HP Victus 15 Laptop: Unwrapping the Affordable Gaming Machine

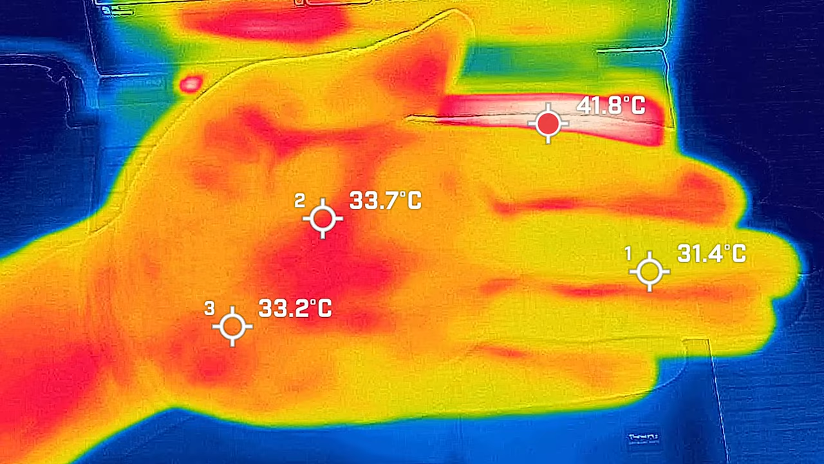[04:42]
So I took my base measure when the computer was idle and the hottest air around the keyboard measured a maximum of 28 degrees celsius and as for the fan noise it stayed at 35 decibels so pretty much dead silent and the average internal core temperature was 29 degrees celsius. Then I put 20 percent load on the computer that's pretty much average use so it's classes like office productivity work surfing the web streaming video and the hottest area around the keyboard measured a maximum of 31 degrees celsius and as for the fan noise again it stayed dead silent at 35 decibels and the average internal core temperature was 37 degrees celsius.
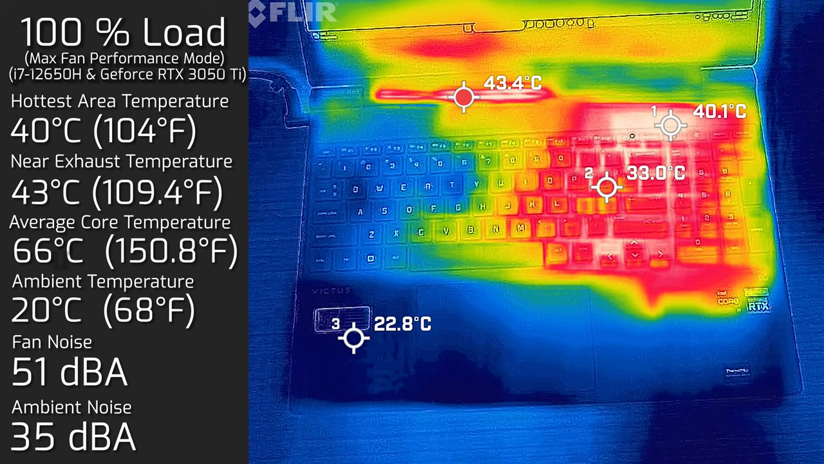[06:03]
spin at its maximum fan mode so allowed the fan to spin at its maximum rate and the hottest area around the keyboard did drop down to a maximum of 40 degrees celsius and as for the fan noise measured in a maximum of 51 decibels the average internal core temperature did drop down to 66 degrees celsius. Also measure the bottom back cover where it had a 100 percent load and the hottest area around the back cover measured in a maximum of 67 degrees celsius. I really don't advise putting this laptop on your lap while it has a lot of workload or if you're playing games as
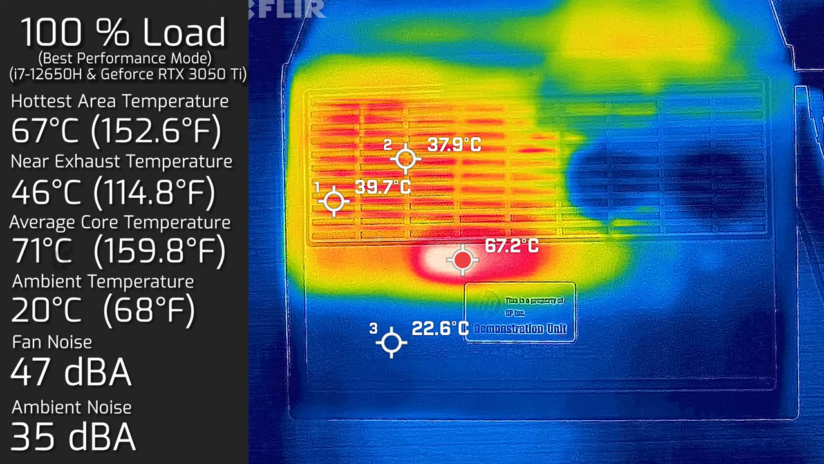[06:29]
it does run quite hot on your lap. Now also to take note most heat is actually located on the right hand side of the computer specifically more above the number card but even then when this computer is running computing or it also is gaming this is not a side you normally touch as the was key that was absolutely very very
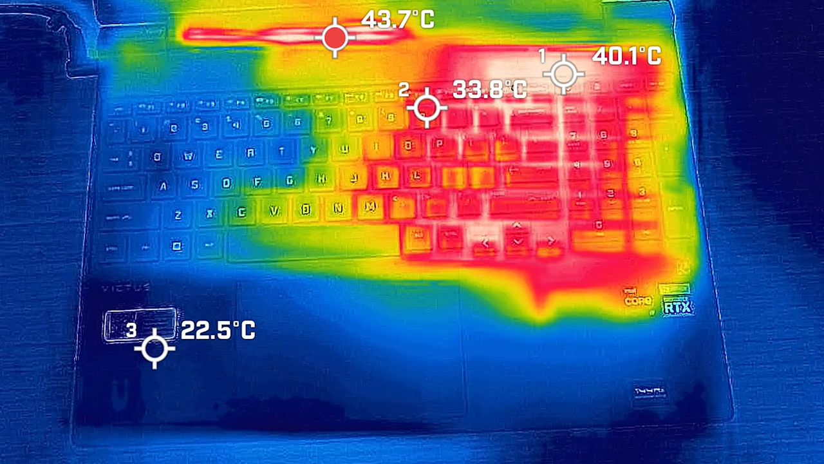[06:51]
cool you actually don't really feel much heat coming from that side at all so this is actually really practical while this is in gaming you actually don't feel most of the heat which is absolutely fantastic.
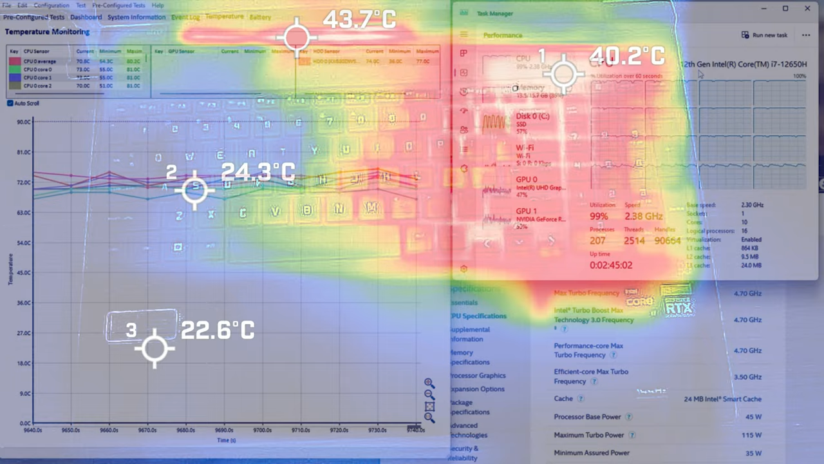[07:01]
I have a quick test of domos and also have a quick look at the processor performance of long duration tasks.